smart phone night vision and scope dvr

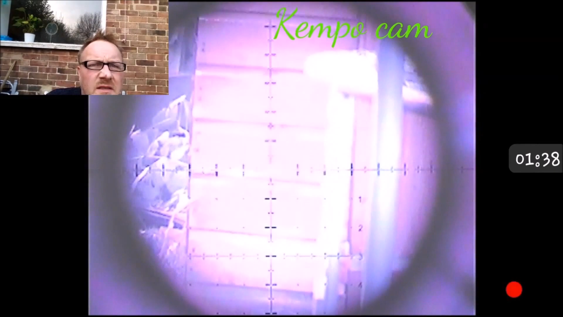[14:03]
as i say this has had the IR filter taken off so in daylight it's not the best